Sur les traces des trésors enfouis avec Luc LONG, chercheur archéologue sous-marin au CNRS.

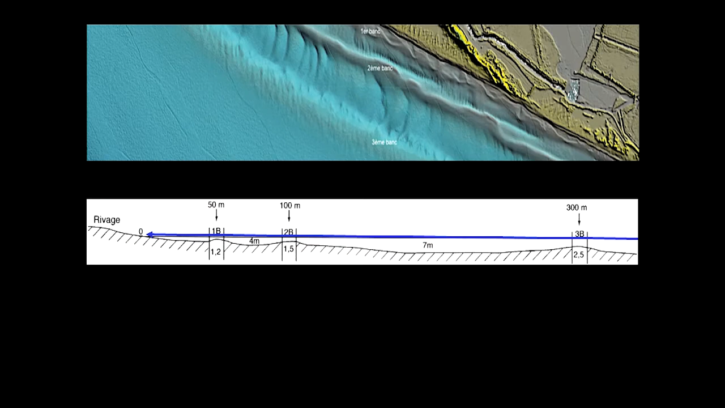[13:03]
vous voyez, on est à peu près, il y a 3 m d'eau au-dessus de ce banc, là, ici, il y avait juste 1,50 m, et là, on est à 50 m,